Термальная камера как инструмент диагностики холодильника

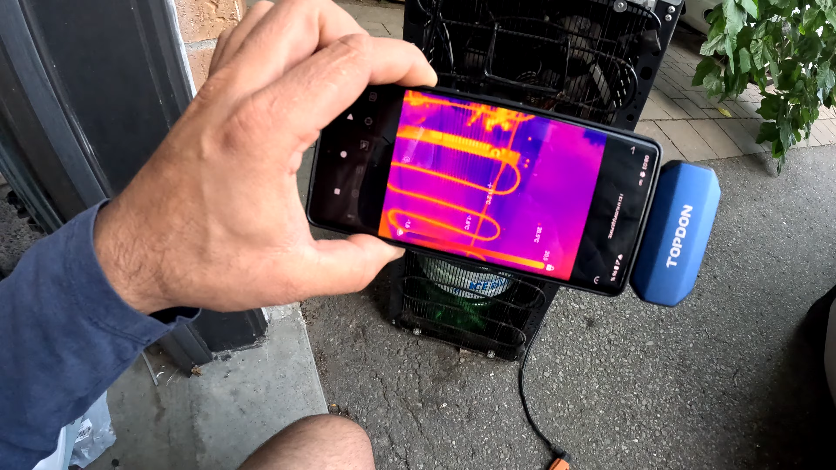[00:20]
Вот мы сразу видим, что контур стал вроде теплым, а на самом деле ерунда.
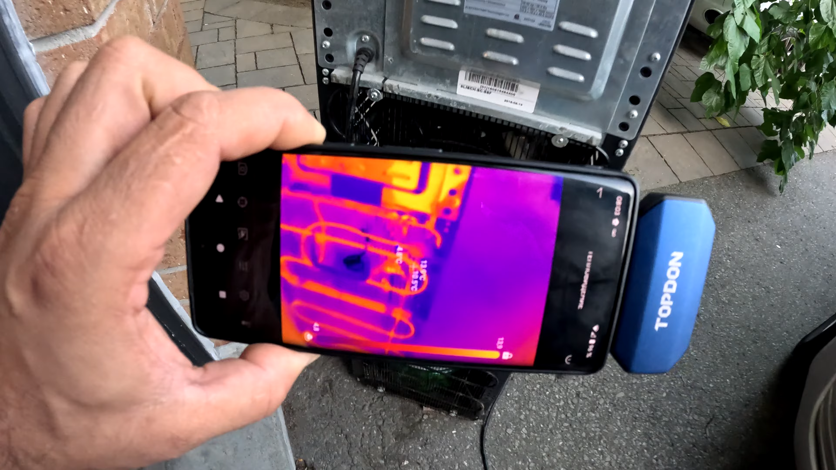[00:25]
Смотрите, почему? Потому что вот сразу после компрессора, вот, температура контура,
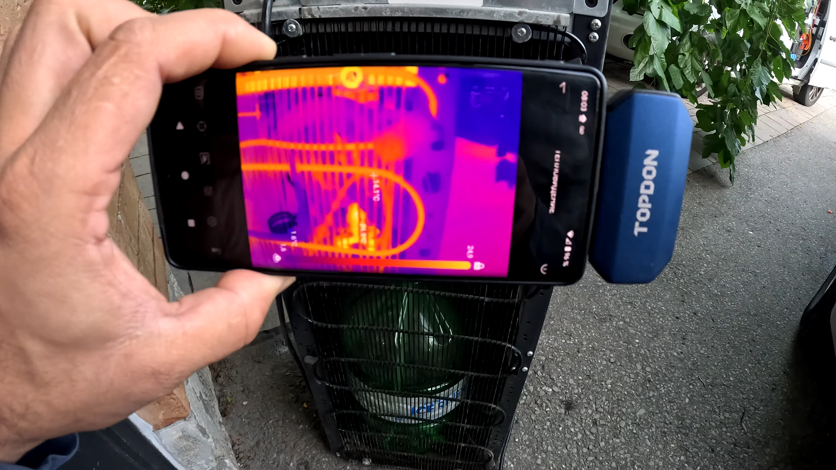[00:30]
температура окружающей среды у нас, смотрите, 10, а температура контура 15.
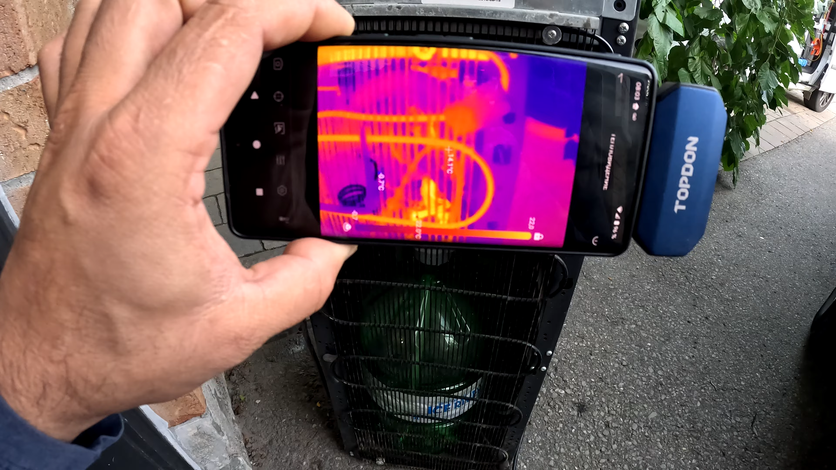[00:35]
О чем это говорит? О очень простых вещах.
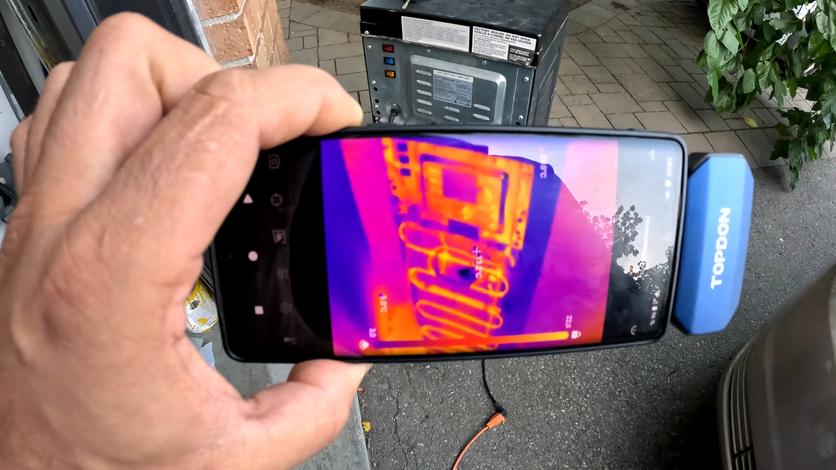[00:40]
Что газа в системе нет. И можно дальнейшую диагностику не делать.
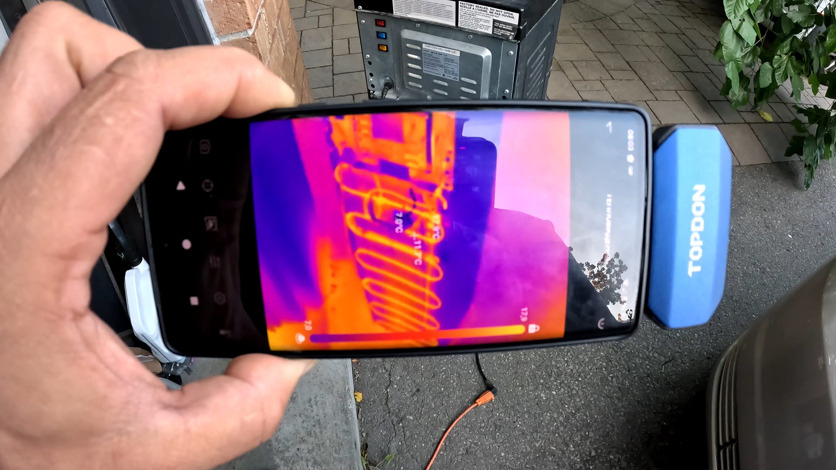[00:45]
Ну, по крайней мере, понятно, что хоть он и тепленький, да, это просто тупо воздух,
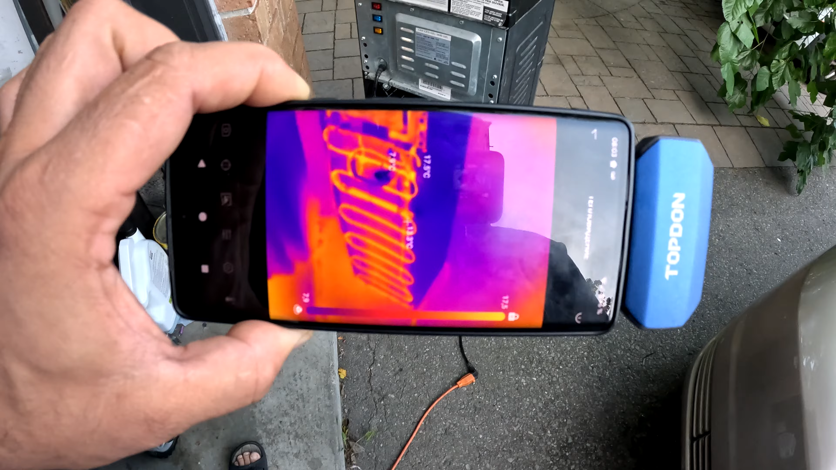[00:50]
который сжал компрессор и нагрел сзади конденсатор.
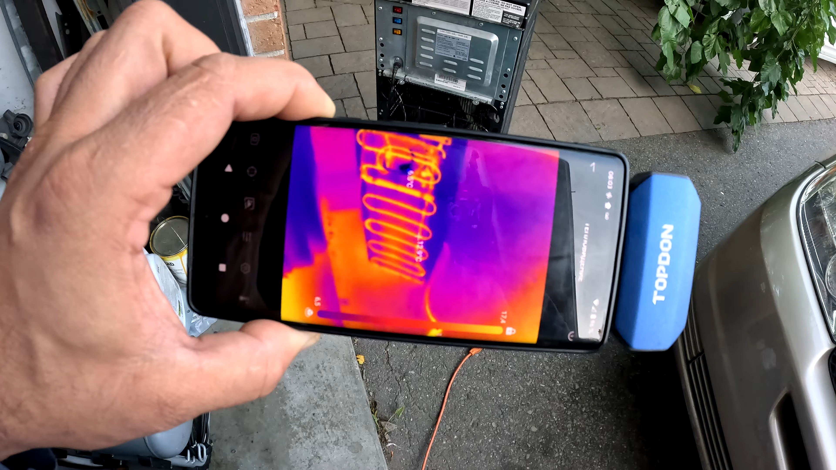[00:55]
Вот и все. То есть, увы, на этом как бы все.
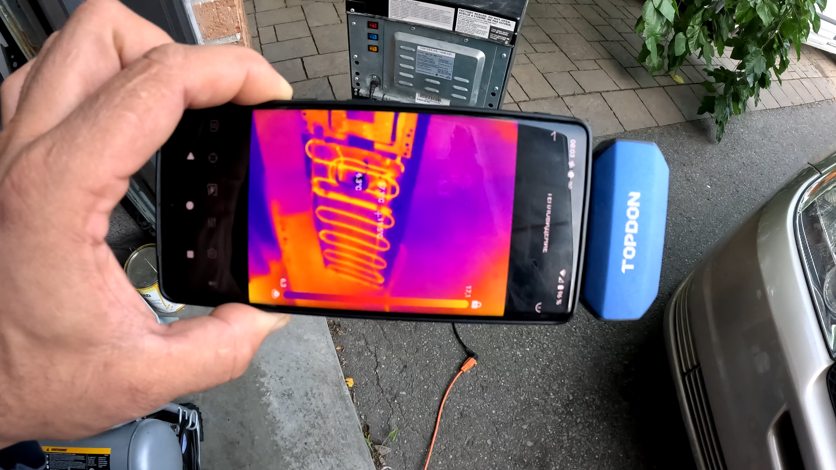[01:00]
Вон самая низкая температура, он 5 градусов на улице, что-то поднялось до 17.
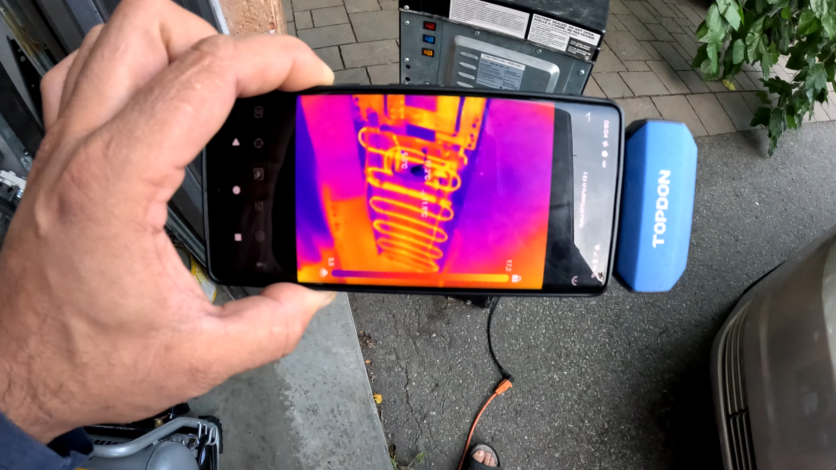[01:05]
Не знаю, что. Какие-то, наверное, провода, еще что-то.
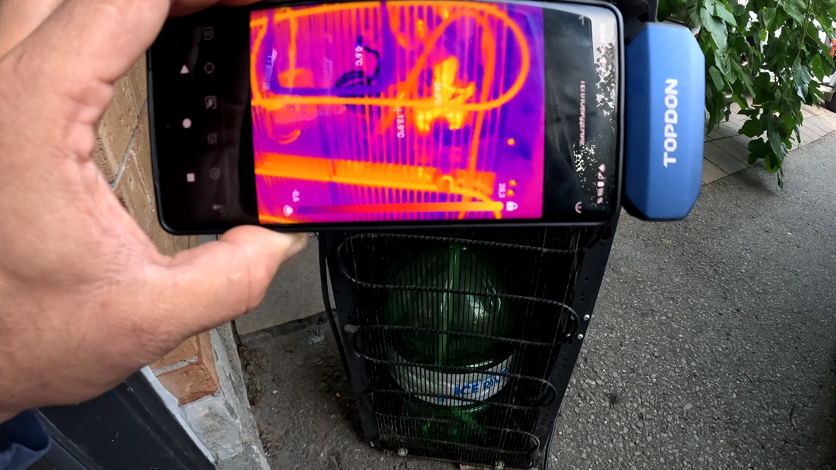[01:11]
Вот. Даже что-то, видите, стало минусовой температуры.
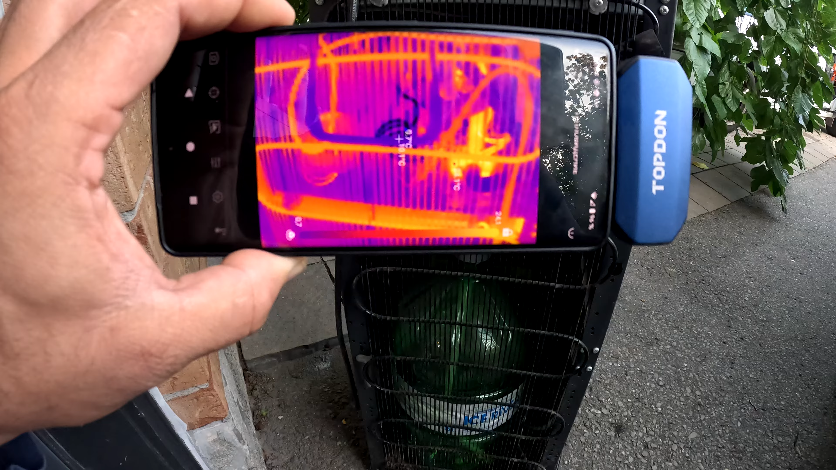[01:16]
Вон там 0,3. То есть, типа что-то запустилось. А, кстати, вот видите, она пошла обмораживаться.
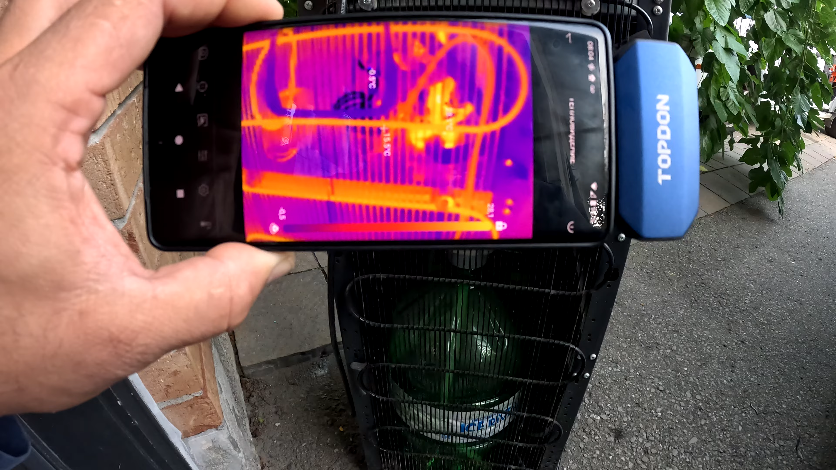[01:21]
Вот. Вот. Сейчас, подождите, камеру ближе поставлю.
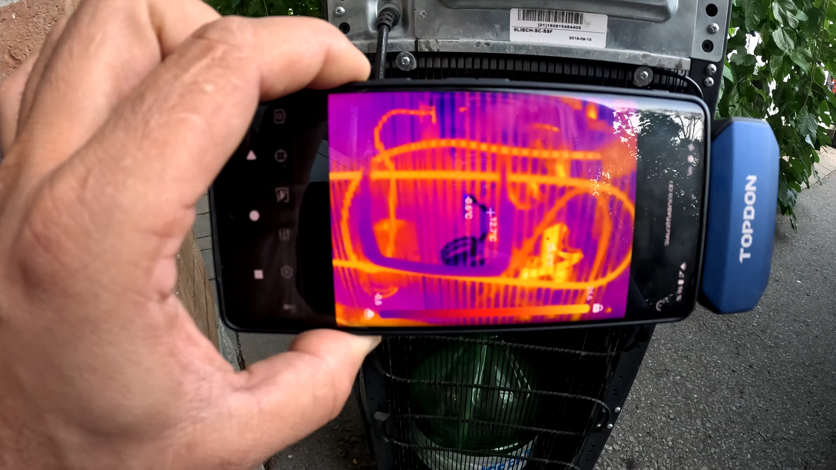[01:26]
Минус 0,6, вот,
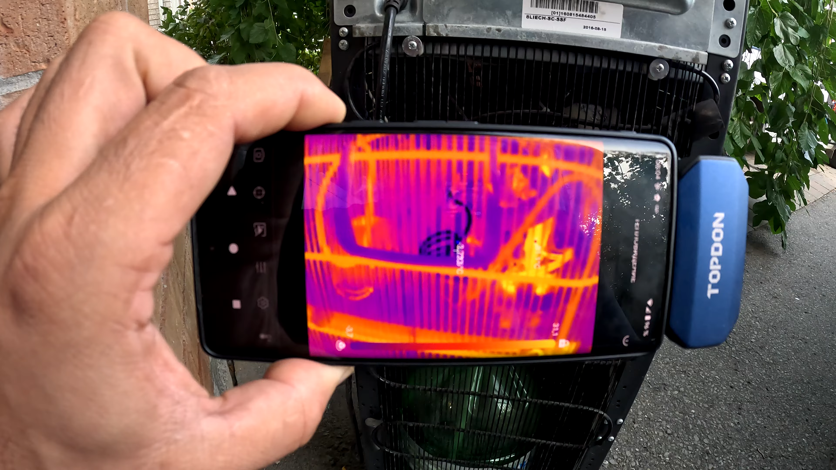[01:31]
минус 3 градуса, то есть здесь в системе тупо не хватает хладагента. Он вышел, все,
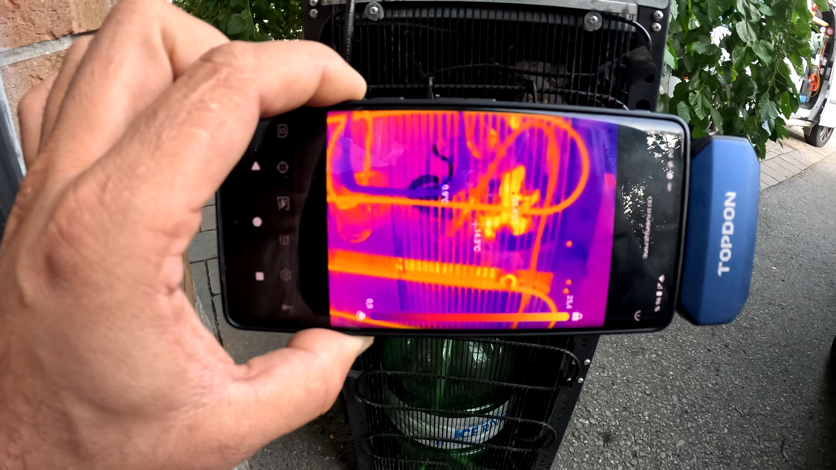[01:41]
нужно найти утечку, где вышел, а вот и даже если посмотреть, видите, вот ржавчинка,